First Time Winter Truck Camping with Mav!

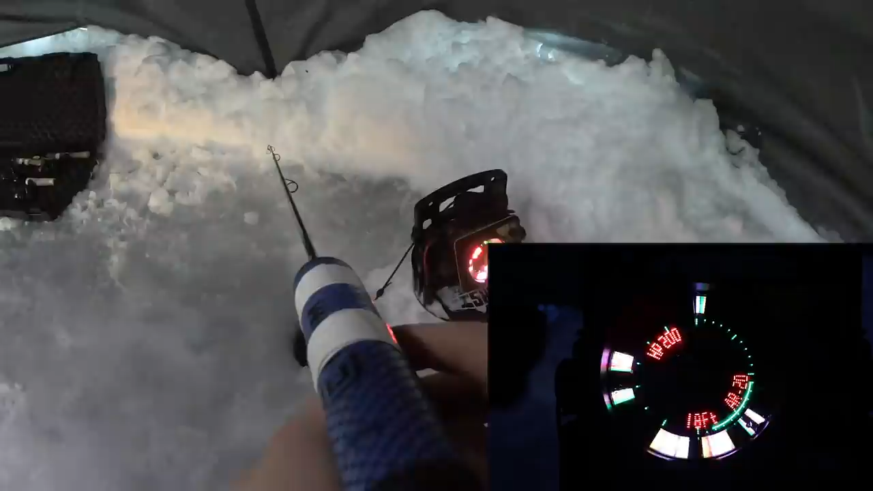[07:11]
see if he does it i'm just holding it on the spot he's not liking it let's give it a couple jiggles they're not real aggressive did that fish just come above me i wasn't paying attention